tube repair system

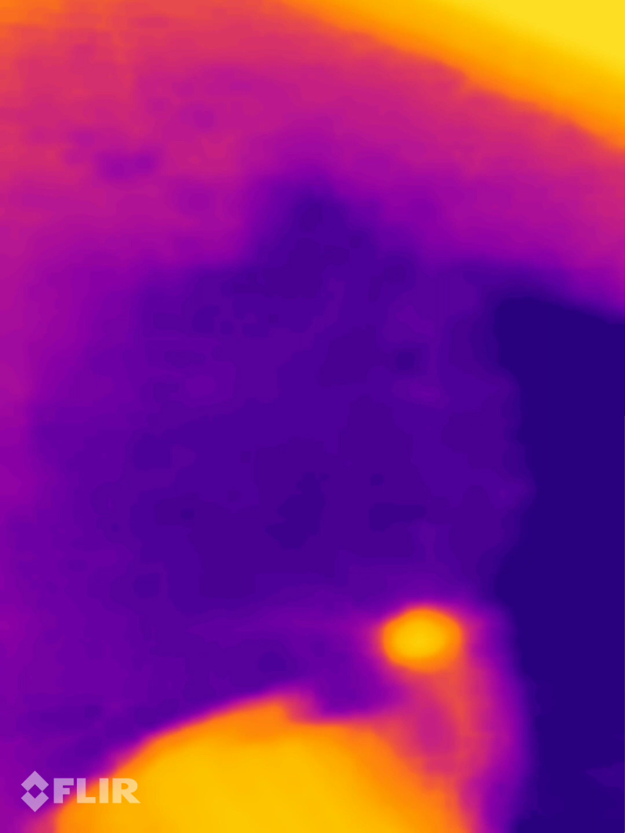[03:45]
maybe because they are buried too much.
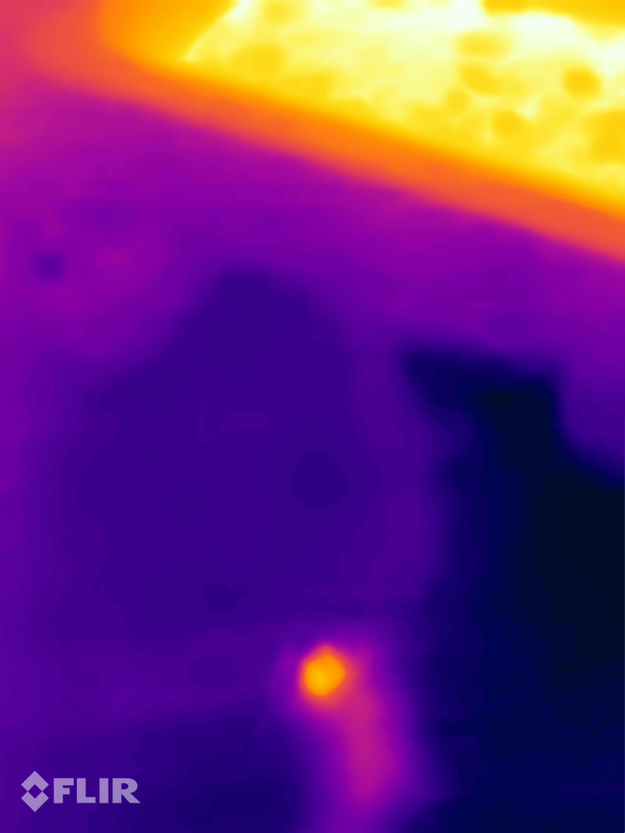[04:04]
the water is going down, but something is at the wrong pace.
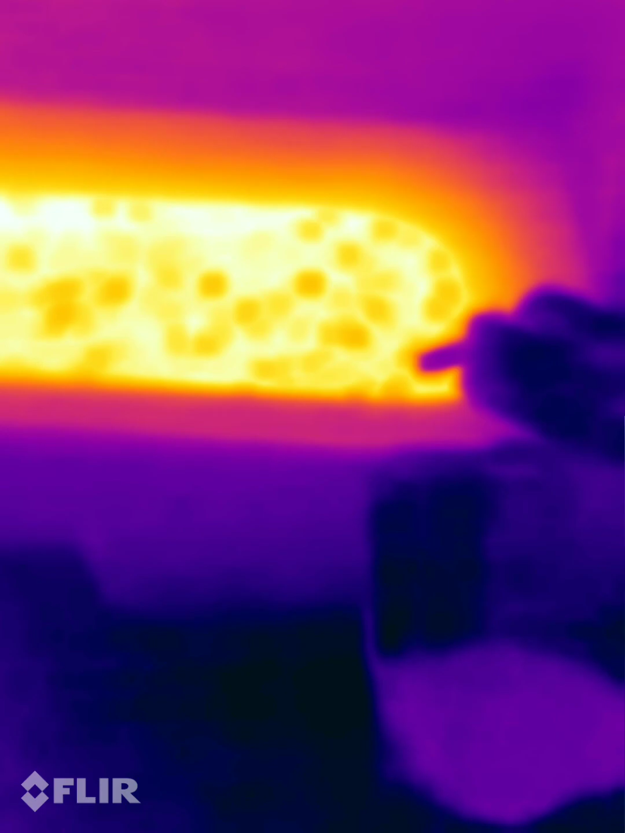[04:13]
So this diagnosis failed, as a matter of fact, but not completely. Like, it still shows things that probably no one ever before has attempted and was even technically possible. Yeah, but except for, yeah,
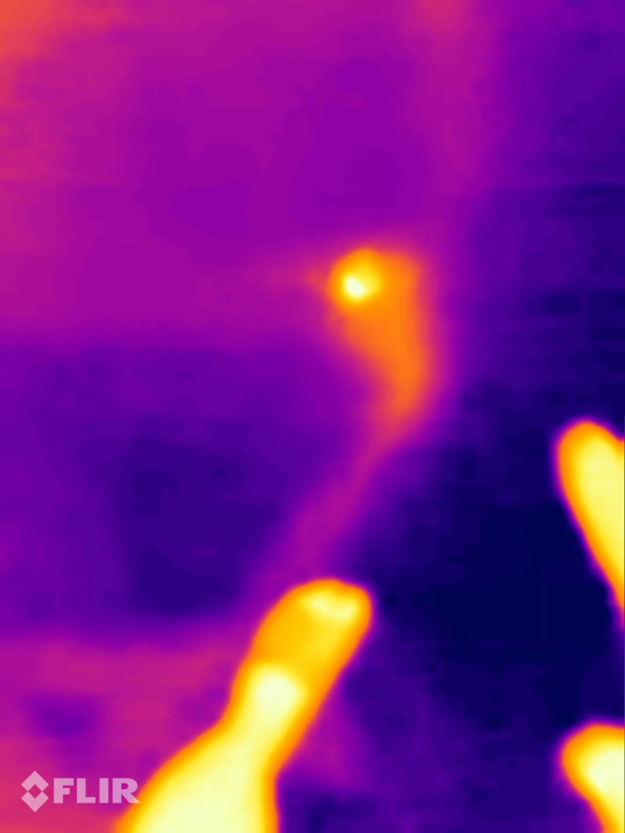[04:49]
But what is going on here is very interesting.
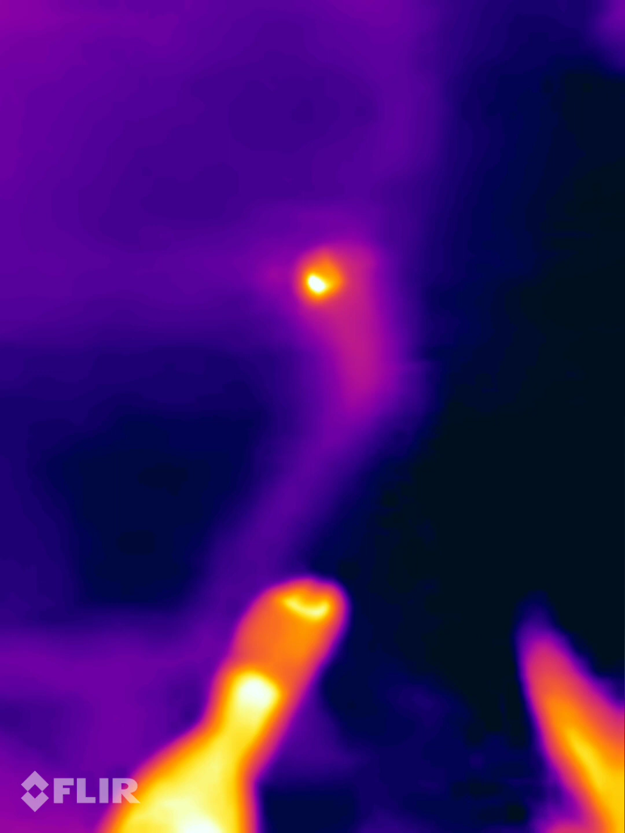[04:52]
Where is all this water going? Oh, okay. time to find it out.